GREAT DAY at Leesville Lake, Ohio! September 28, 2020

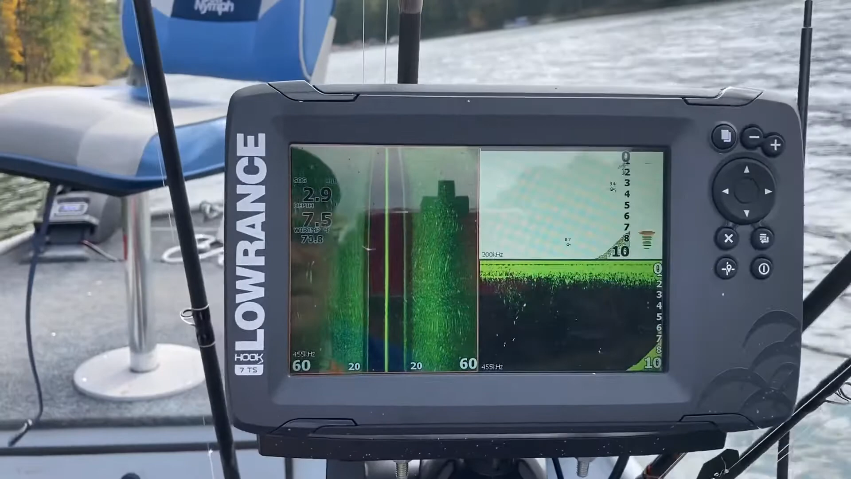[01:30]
There you go. See this little hump coming?
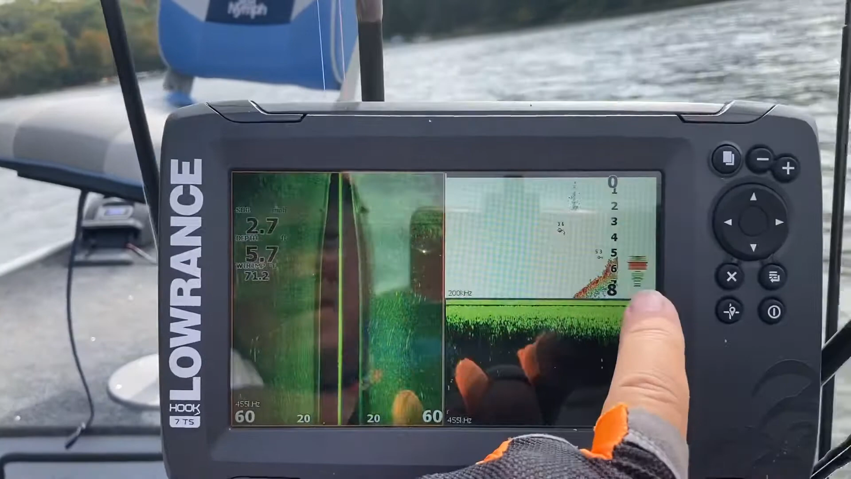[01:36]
Right here, there's some bass sitting right there.